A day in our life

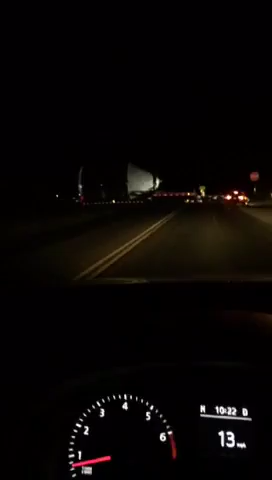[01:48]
big ol tank or what the heck is that thing is huge
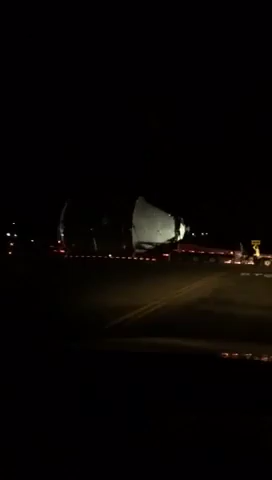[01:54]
called wide load
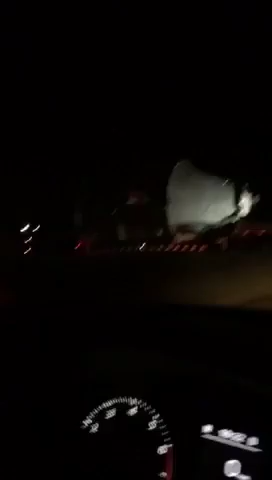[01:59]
but highway patrol right there it's a spaceship or something wonder if we can go or what the